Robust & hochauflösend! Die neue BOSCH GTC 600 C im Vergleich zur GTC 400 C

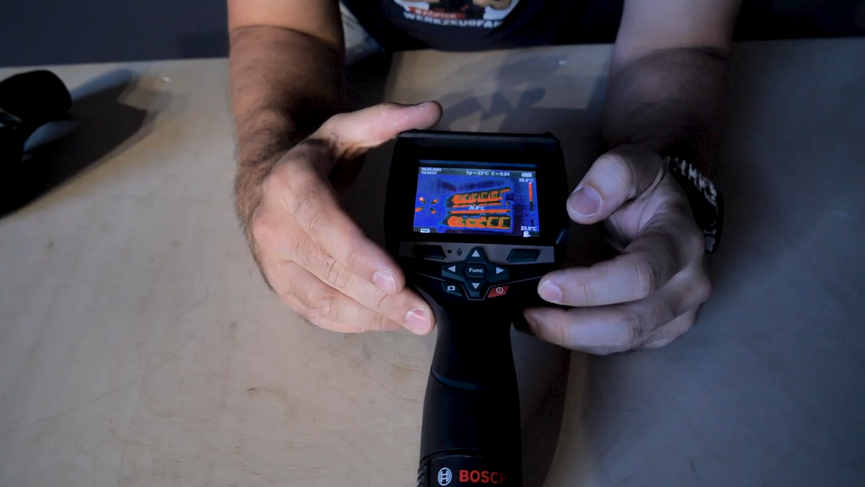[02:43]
dass wir hier ein Wärmebild gemacht haben, und zwar hier hinten von unserer Fensterfront und da übrigens von unserer Leuchte. Und was wir machen können ist folgendes. Wir haben hier eigentlich jetzt nur dieses dieses Wärmebild, aber wir können auch so machen und dann seht ihr hier leicht verschwommen. Dahinter ist ein Foto und hier seht ihr es noch etwas deutlicher. Hier ist wirklich ein Foto dahinter und man kann wirklich sehen, dass gleichzeitig zwei Dinge gemacht werden. Es wird immer ein Foto aufgenommen und ein Wärmebild aufgenommen.
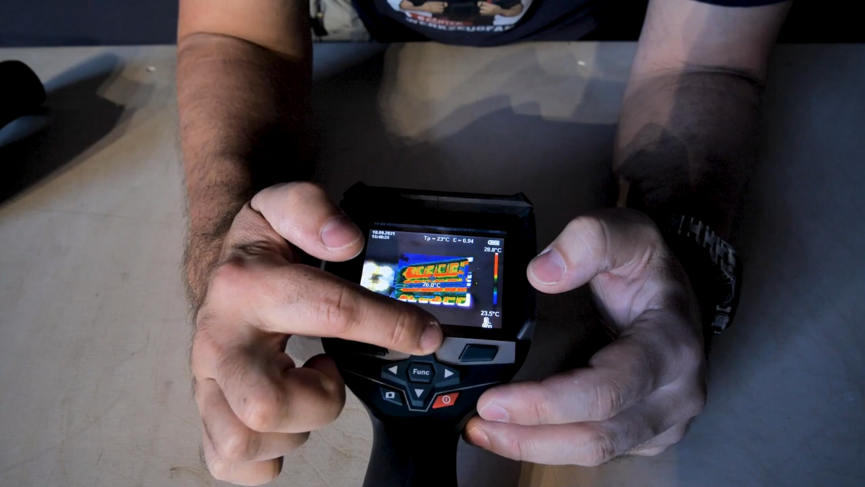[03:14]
Und verrückt ist folgendes und zwar, hier könnt ihr es noch mal sehen. Und irgendwas, was ihr auch machen könnt. Ihr könnt hier die verschiedenen verschiedenen Farbprofile euch noch anzeigen lassen. Je nachdem, was für ein Anwendungsfall eben entsprechend am besten ist. Es gibt ja verschiedenste Möglichkeiten.
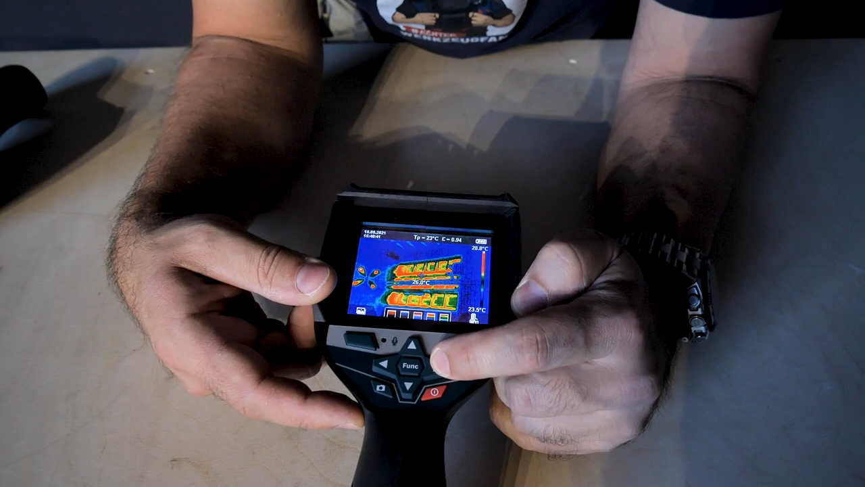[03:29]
Je nachdem, was für euch am besten ist, muss man sich auch ein bisschen durchprobieren. Und es gibt halt auch für verschiedene Anwendungszunlagen wirklich die Möglichkeit, genau das auszusuchen. Und das Verrückte an der ganzen Sache hier ist folgendes. Du hast eben in der Mitte gesehen. Hier stand 26.
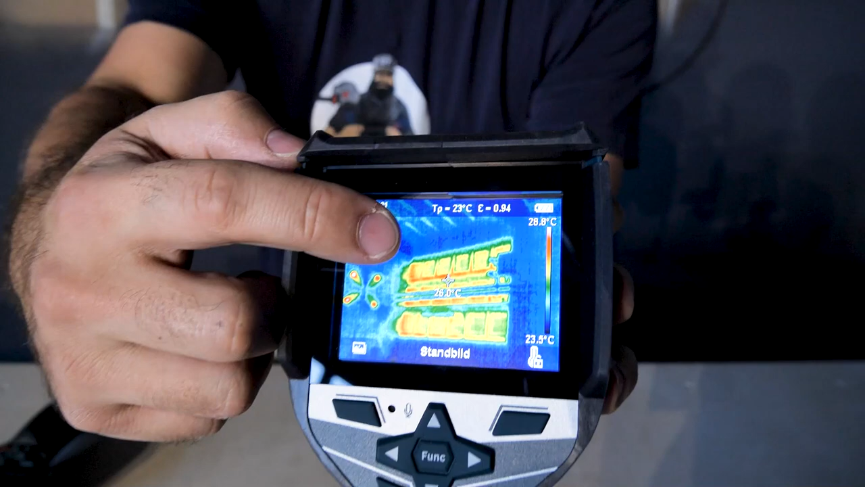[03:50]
On screen: scale top 28.8°C, scale bottom 23.5°C
Hier steht es noch mal 26 Grad haben wir an genau der Stelle. Aber das hier ist nicht einfach ein Gerät, mit dem du genau diesen einen Punkt hier anschauen kannst.
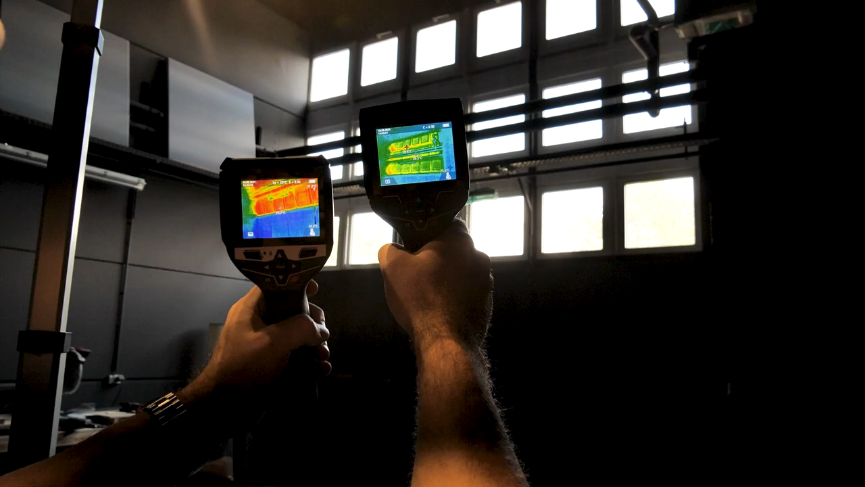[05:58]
Und jetzt nehmen wir die 600er und nehmen damit jetzt mal ein Bild auf.
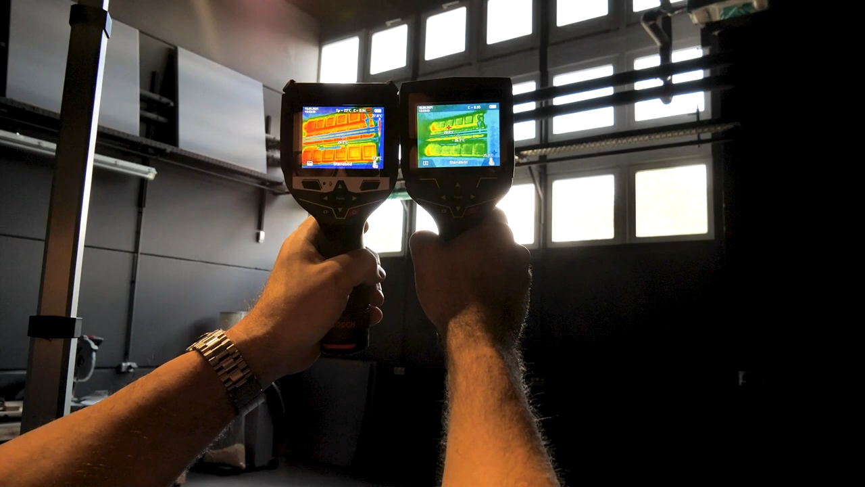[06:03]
Und ihr seht hier einen massiven Unterschied in den Details.
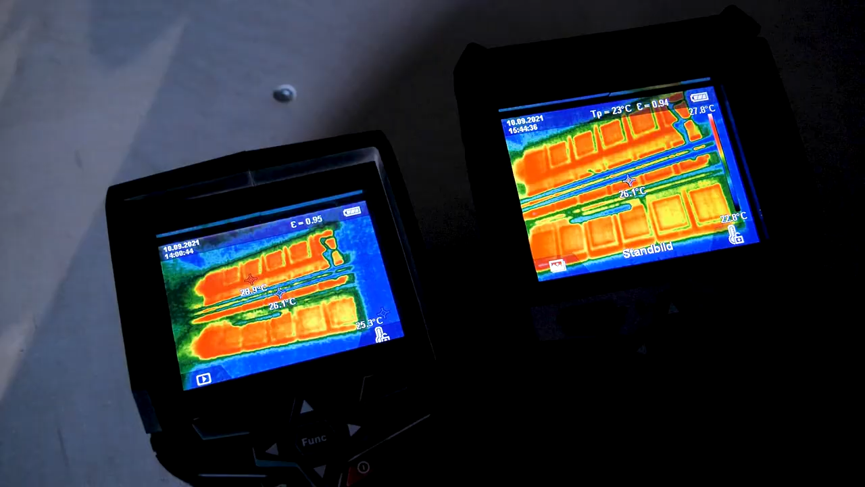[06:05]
Ich habe jetzt dieselbe Darstellung bei beiden eingestellt,
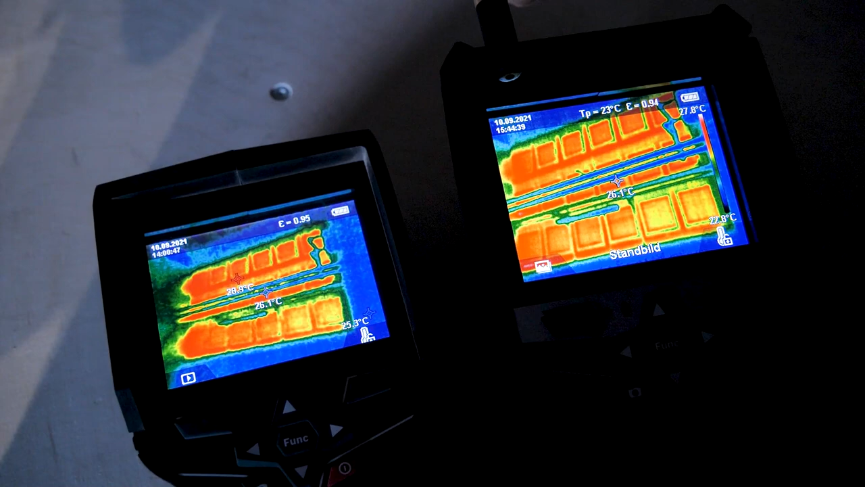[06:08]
aber schaut mal hier und geht mal ganz dicht ran. Hier geht mal ganz, ganz dicht ran, so weit wie es geht.
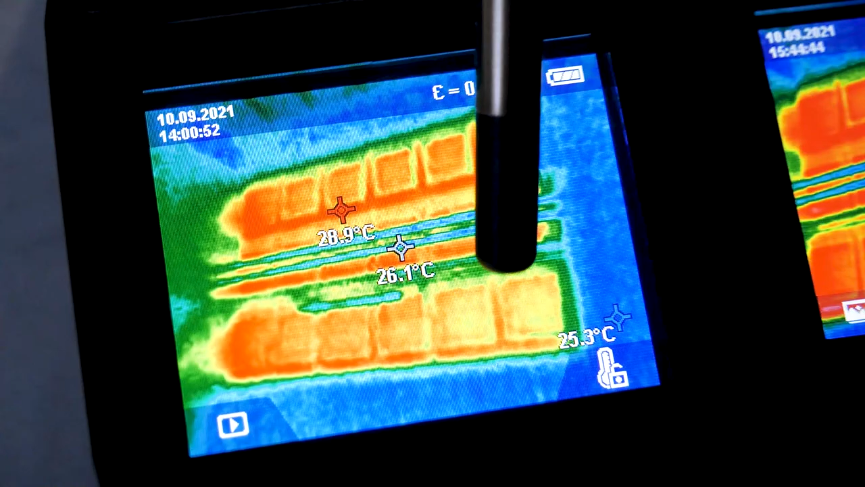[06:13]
Schau mal hier, wie das hier aussieht. Und jetzt gucken wir mal hier, wie das hier aussieht.
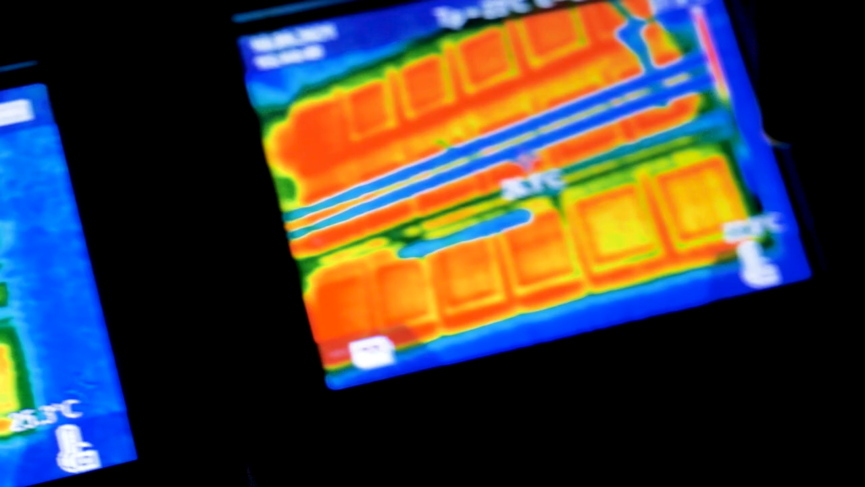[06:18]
Wir haben hier eine viel bessere Auflösung, eine viel bessere räumliche Auflösung.
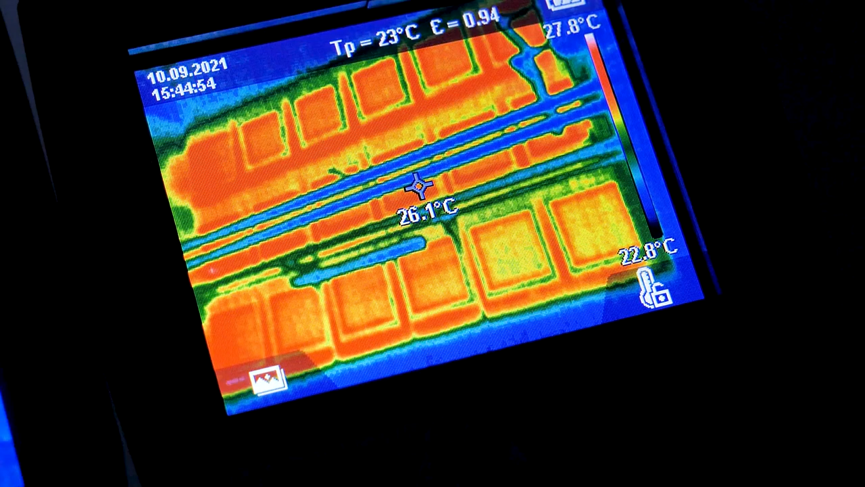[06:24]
On screen: spot 26.1°C, scale top 27.8°C, scale bottom 22.8°C
Man sieht zum Beispiel diesen Steg hier zwischen den beiden Fenstern kann man richtig gut sehen im Vergleich hier zum anderen, wo man den Steg kaum sehen kann.
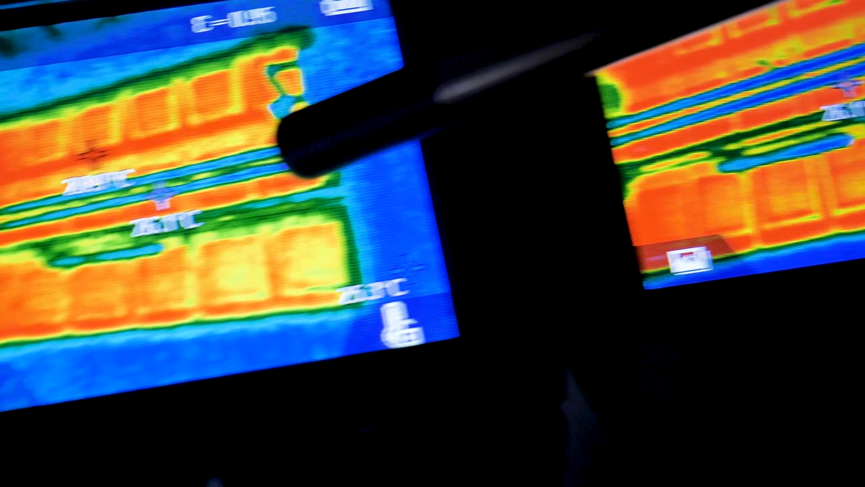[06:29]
Das ist aus genau derselben Entfernung auch aufgenommen. Genauso wie man hier die Rohre zum Beispiel hier oben lang geht hier ganz klar sehen kann. Hier sind sie viel verschwommener und dadurch habt ihr durch ein viel besseres oder ein noch höher aufgelöstes Bild.
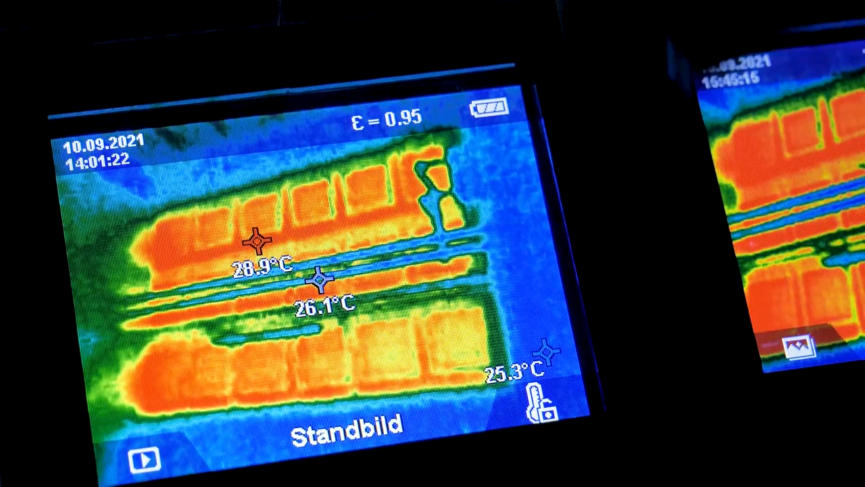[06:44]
Jetzt kannst du sagen, wozu ist das eigentlich gut? Dann gehe ich halt dichter ran.